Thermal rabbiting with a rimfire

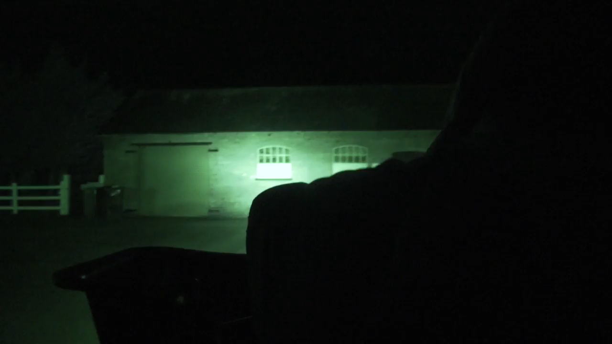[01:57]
This evening we are thermal rabbiting.
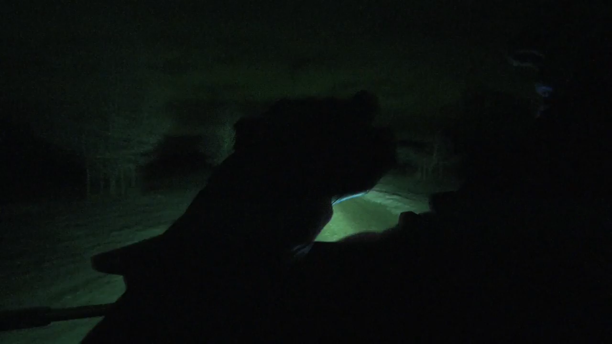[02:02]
As we will hear later, Paul has used all methods of rabbit control. Let's see how effective he is with his new Hick Micro dedicated panther scope on top of this ticker 2-2.
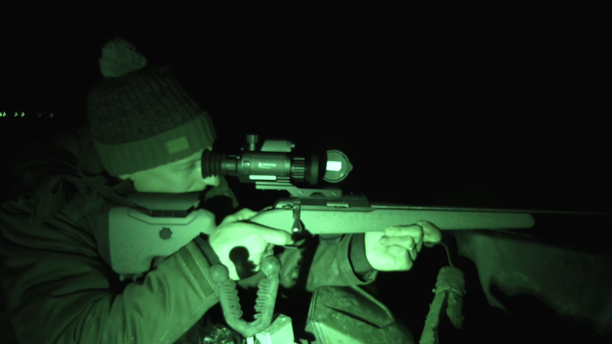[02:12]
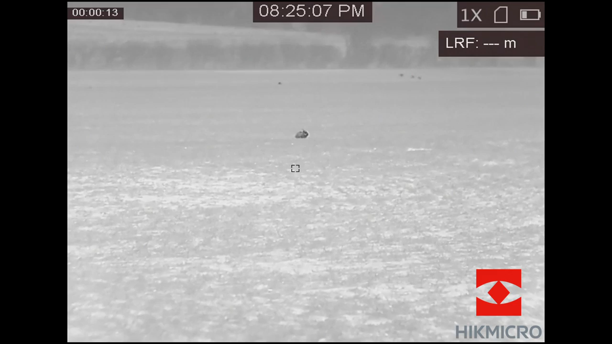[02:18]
Riding side saddle is David who will be using the griffon spotter,
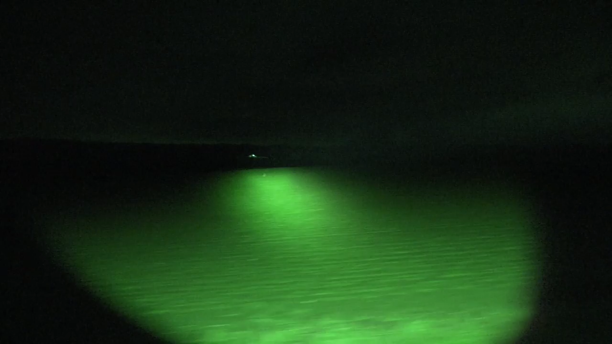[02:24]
though when bouncing along on a quad a lamp is a useful high speed scanner.
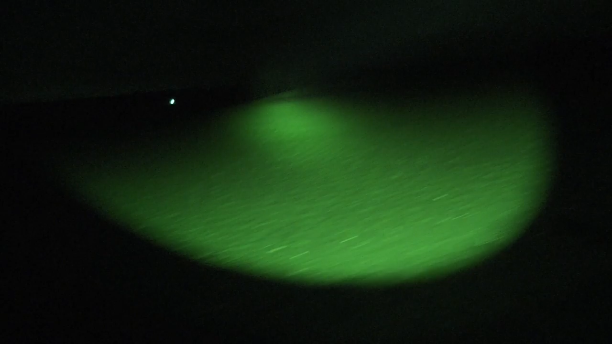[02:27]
Paul knows the hot spots and starts picking off the rabbits.
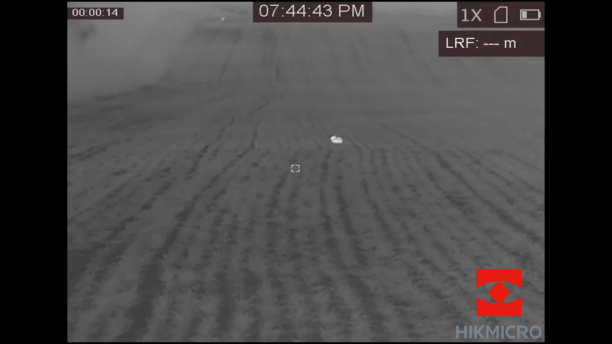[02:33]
They're looking clean and healthy. He gets a left and a right. They're youngsters. How old would they be?
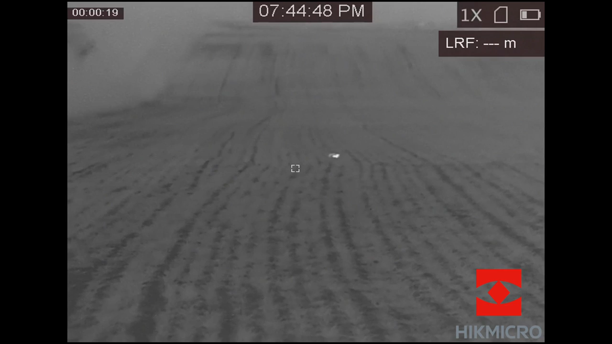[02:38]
Six, eight weeks? I don't know, I'm guessing here. Six, well, they're not young anyway.
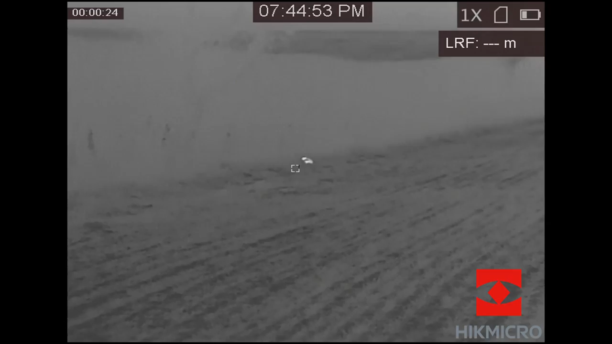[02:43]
And we're, where are we now? February.
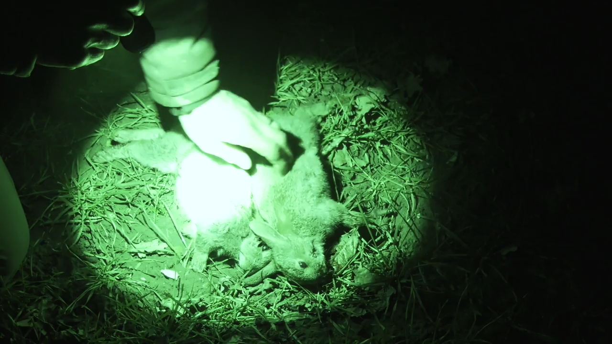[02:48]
So we've been Christmas born. So obviously you get it all year round with rabbits, but it's been such a mild year.
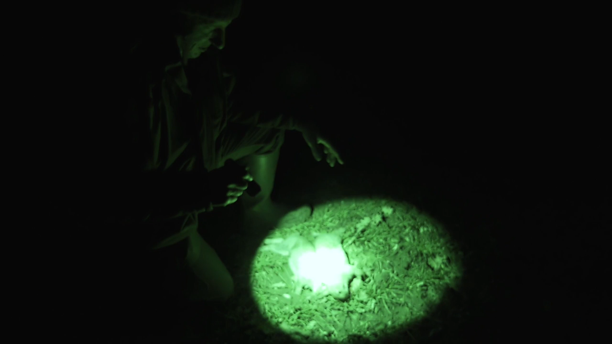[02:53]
It's just unusual to see such big rabbits, young rabbits, now. You get them breeding this time of year rather than sort of like through the winter months. So mild winter, more rabbits. So maybe rabbits are coming on a comeback. Healthy rabbits again, though. Nice healthy rabbits. Well, do you know what? I used to shoot these for my gran and she called them frying pan size. So yeah, I used to skin them off and shoot them for her and skin them off and then she had them frying pan size for rabbits. Perfect.
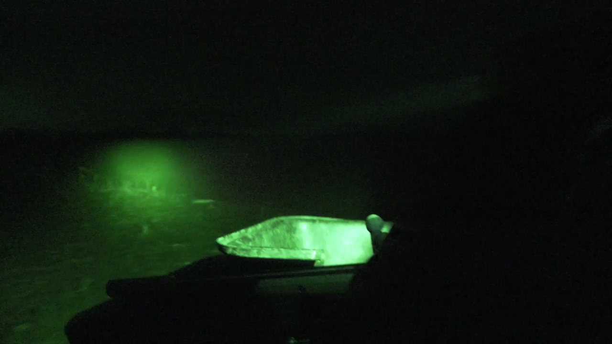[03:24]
These are the only frying pan sizes we see. The rest are all roasting dish size.
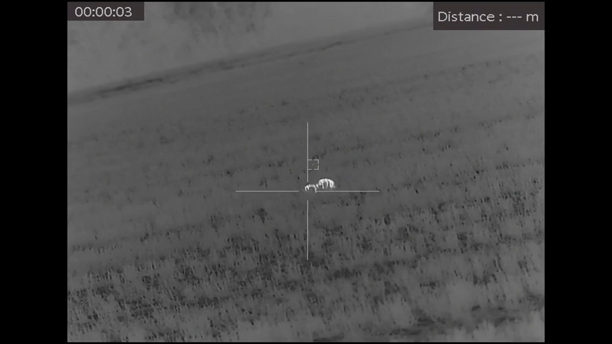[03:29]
Paul tries walking and stalking.
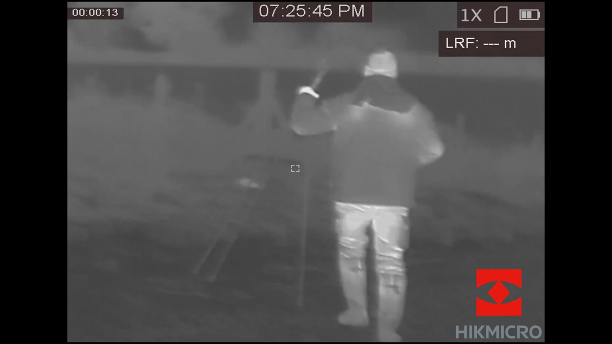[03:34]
He gets a couple but decides the bike is the more efficient method.
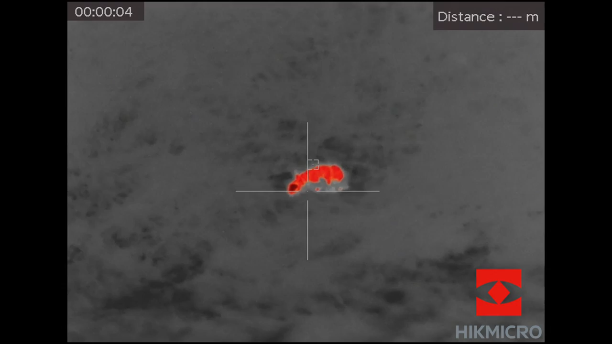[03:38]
The thermal scope is doing the job and it's accurate. There's no point adopting new technology if you can't be confident that you will make consistent headshots.
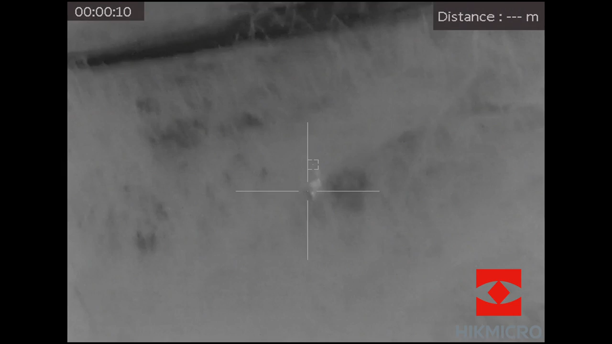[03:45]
So, I mean, if anyone has any doubts about the accuracy of these types of units,
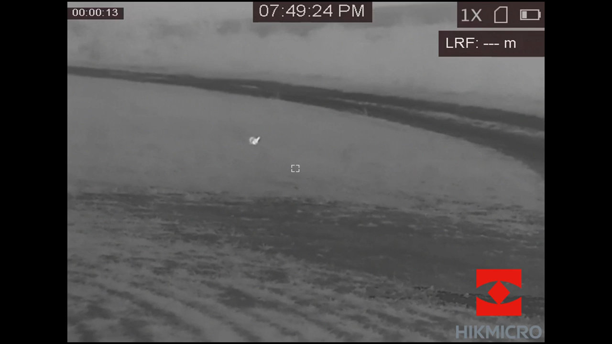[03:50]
head-shooting rabbits is a pretty good way of showing it, isn't it?
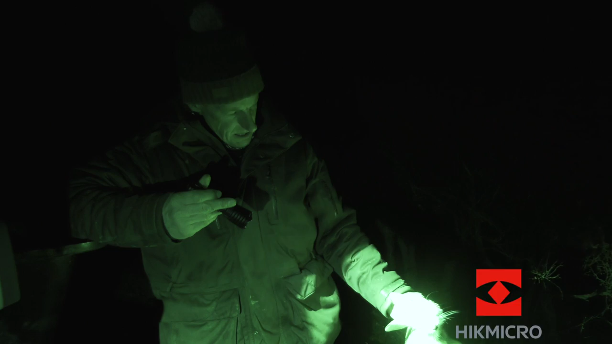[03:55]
Yeah, definitely, yeah. So, don't know what we've shot so far. A dozen, I suppose.
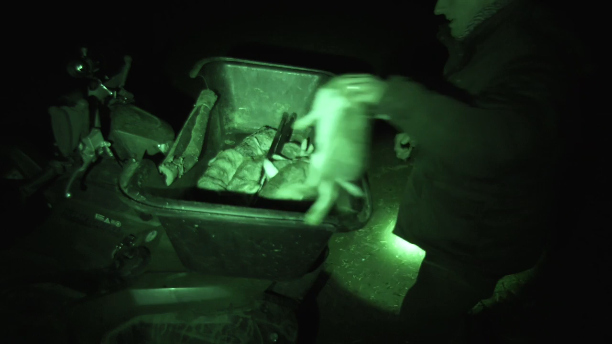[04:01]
And a little bit off on one or two of them, but yeah. Headshot, clean rabbit, dead rabbit. So, humane and accurate. So, yeah, very pleased actually. But it's the same as anything.
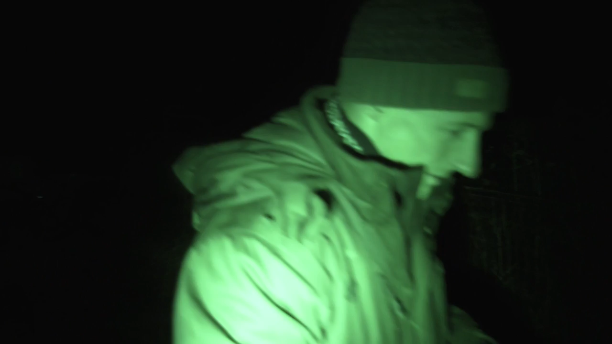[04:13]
You know, it's about getting out there and getting used to the bit of kit. You know, I was a bit rusty to start with. I'm not going to lie.